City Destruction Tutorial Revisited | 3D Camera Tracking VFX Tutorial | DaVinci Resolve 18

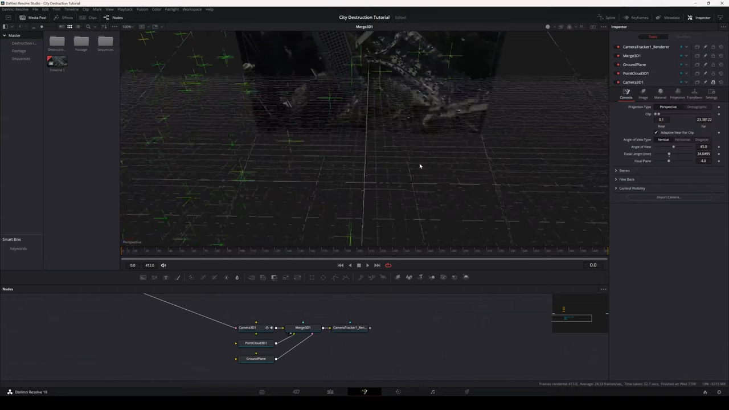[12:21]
I'm not sure which one they base this off of, but I've never used any quite like it. So to move up and down, I'm using my middle mouse button here, my middle mouse wheel. To rotate, I'm holding down Alt and clicking with the middle mouse button.
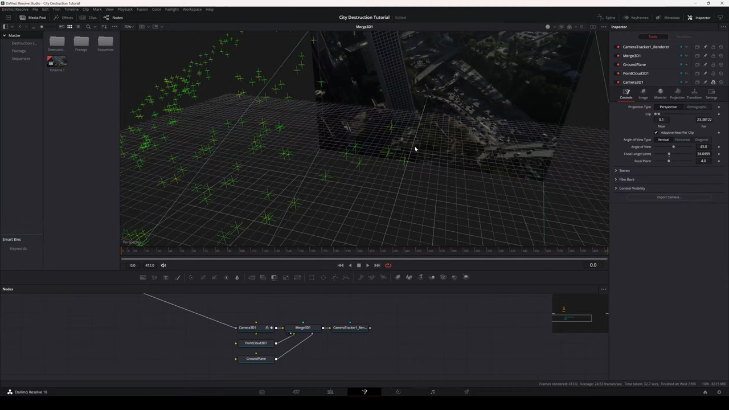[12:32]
And to dolly in and out, I'm holding down Control and scrolling my middle mouse wheel.
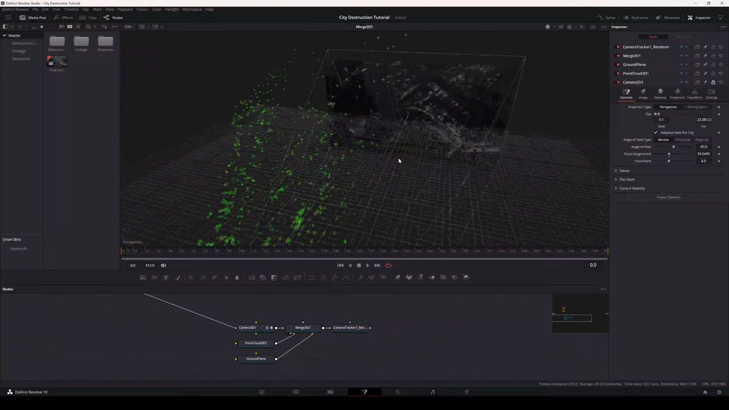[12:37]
Now, one thing that we're seeing here
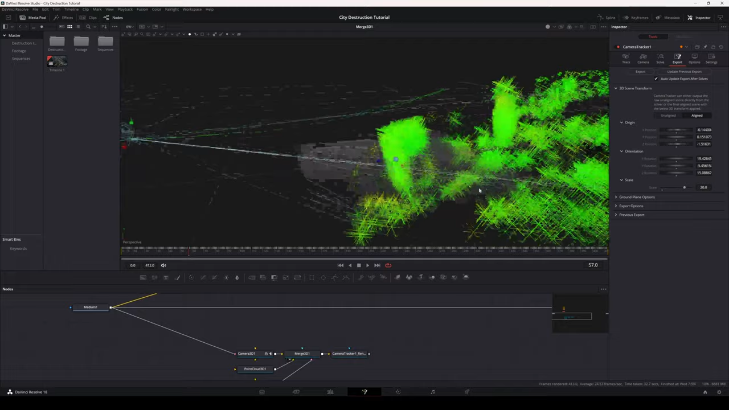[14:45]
Now, they do look a little odd. That could be because we didn't fix the lens distortion.
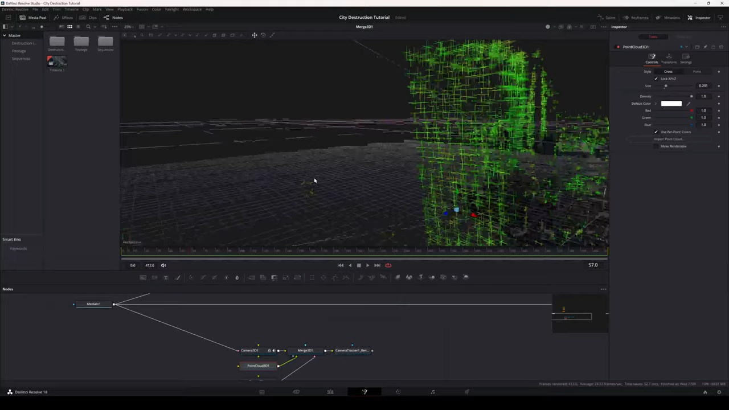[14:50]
But I think for our purposes here today, this is going to be just fine.
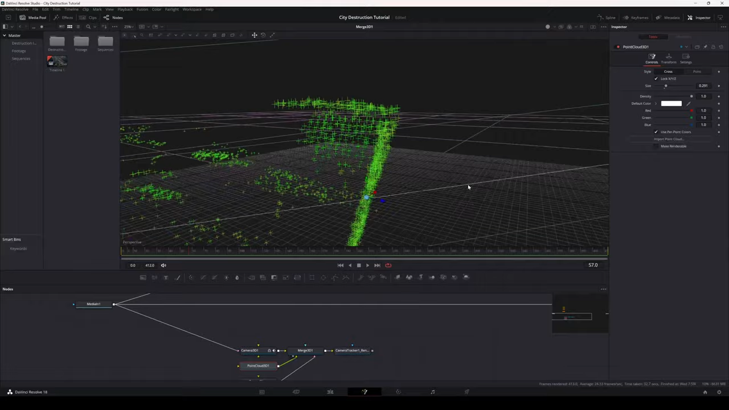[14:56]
we're not doing anything too crazy.
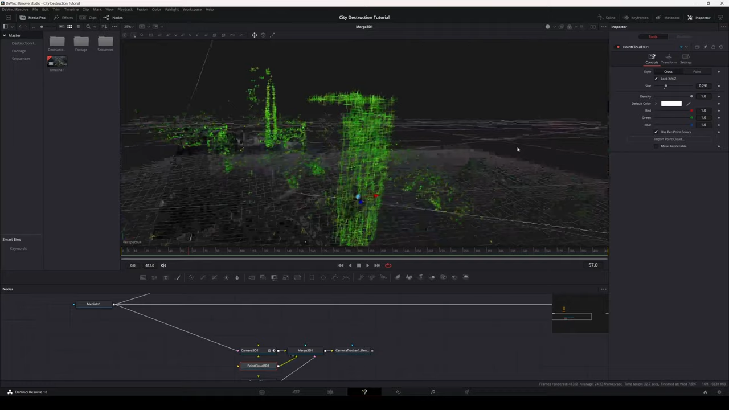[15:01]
Now, once I get to this point, whether it's in Fusion or in Nuke or 3D Equalizer or, you know, any of the software that's used for match moving,
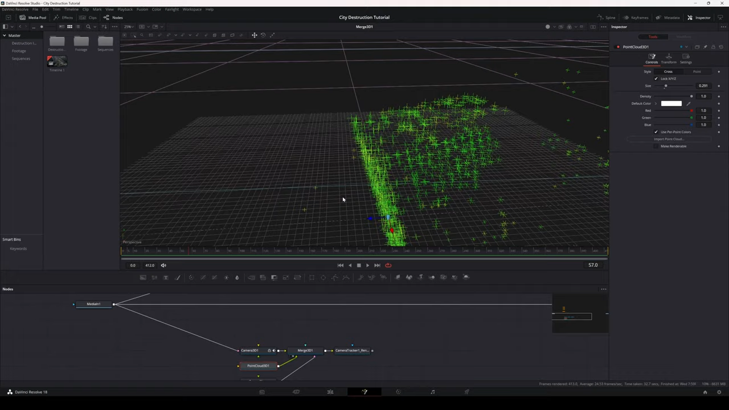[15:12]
I like to attach a quick object to whatever we'll be placing an object on. In this case, the front of this building. So in our Merge 3D, what we'll do is right click
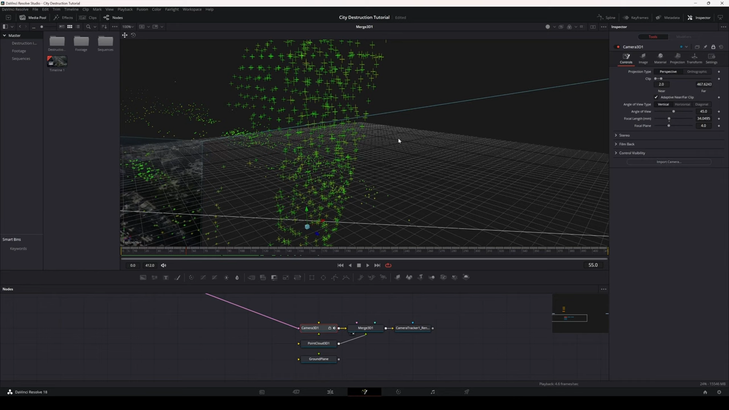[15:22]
and go to Camera and then Camera 3D. All right, so we do want to be careful here because those points that are further in the distance, they're not being masked out by these points in the front. So we want to make sure that we're not selecting any points that are further back. And you can tell pretty easily just by kind of scrolling through.
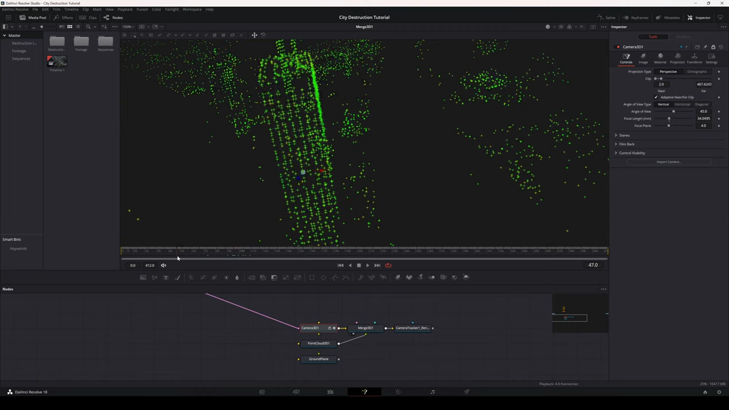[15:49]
And also the points in front will be quite a bit bigger.
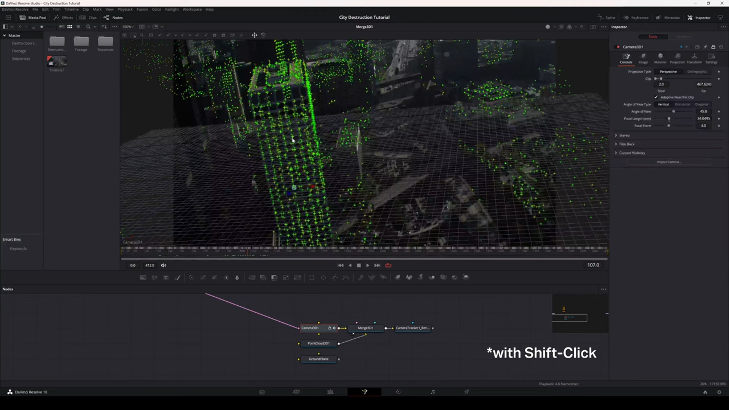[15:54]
So what we'll do is start by grabbing a few of these. Also want to double check that they're looking good in terms of perspective.
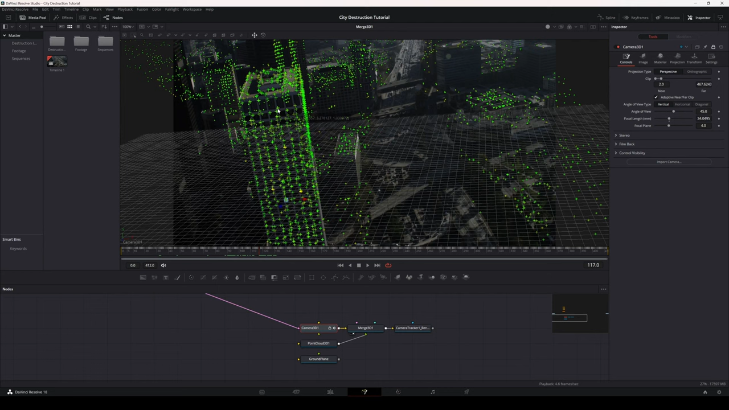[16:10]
All right, and then with those points selected, we'll right click and choose Point Cloud 3D1 and then Create Image Plane.